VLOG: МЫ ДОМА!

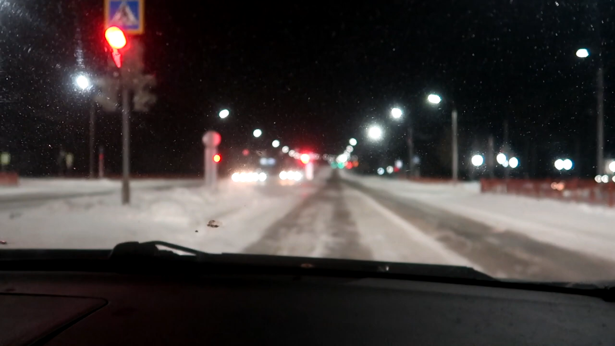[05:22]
О, вот так лучше. 3 полосы на этой главной улице. И кайфово стало. Здесь мы разъезжаемся. Вот надо датком ездить на арт-тракте. Полосы, все хорошо подсвечено, дорожки. Хорошие дорожки, освещение четкое, да,
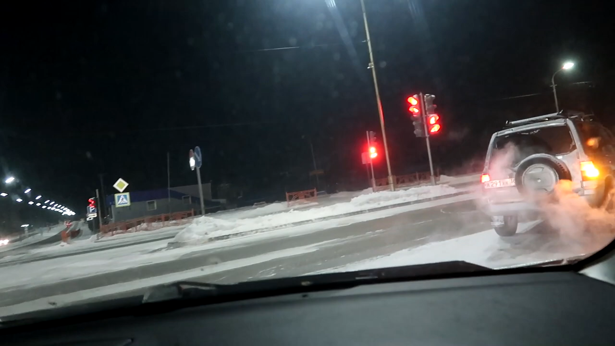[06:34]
Тепленько, посмотрим. Ой, елочка. Тут елочка с левой стороны.
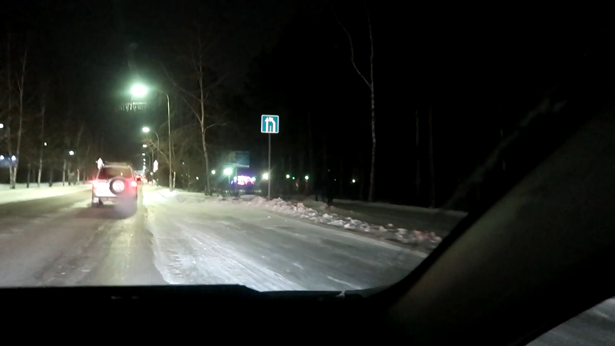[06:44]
Ну, фонтанчик, как обычно, уже показывали, вот только он нынче разноцветный, в прошлом году был не такой. А тут ледяной городок, елка, он фигуры ледяные. Надо бы туда сходить. Ну, это
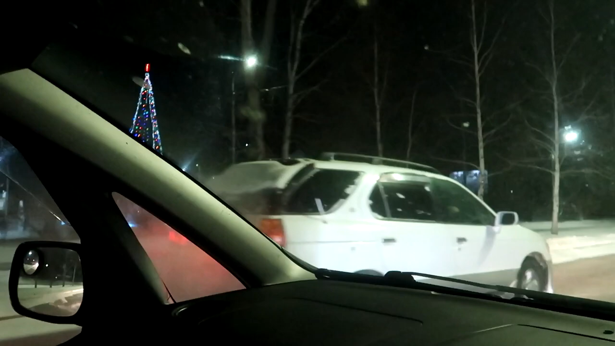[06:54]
без дочи надо, вот, чтобы не вот заморозить. Так хорошо здесь. Резиденция Деда Мороза недостроенная. Ну и как обычно, вон по главной улице висят гирляндочки красивые и украшены деревцы.
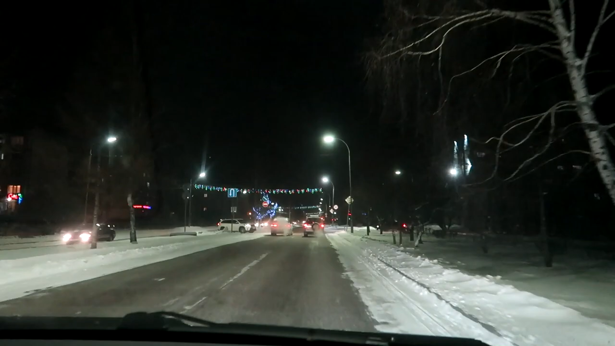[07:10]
Вот это вот деревце мне всегда нравится, такое красивое. Ну и вот такие вот штучки, дрючки на столбах.
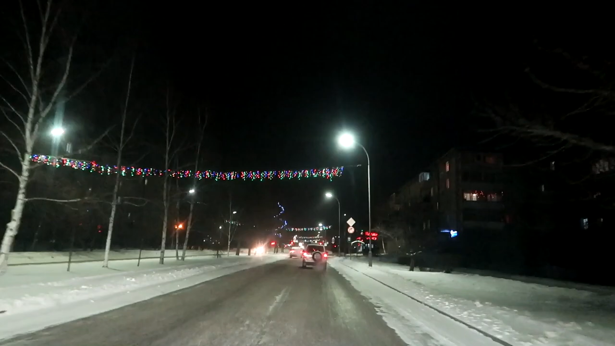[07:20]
Вот тоже по спиральке дерево. Не, морковка всегда наряжена морковкой. А нет, что-то есть, видишь, он там на окнах. Типа дождиков.
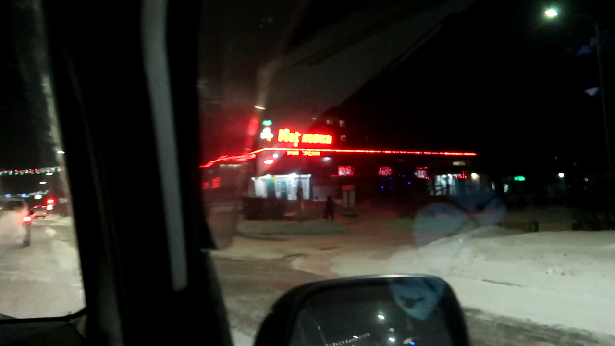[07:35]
Ну, так прикольненько. Никого бы не переехать, пока я тут показываю.